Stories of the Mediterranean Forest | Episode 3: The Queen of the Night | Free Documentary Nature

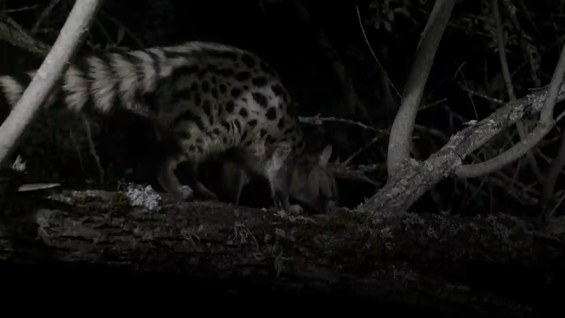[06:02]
The genet is a vivarid that is found in a large part of Africa. Populations of genets are distributed throughout almost all of Africa,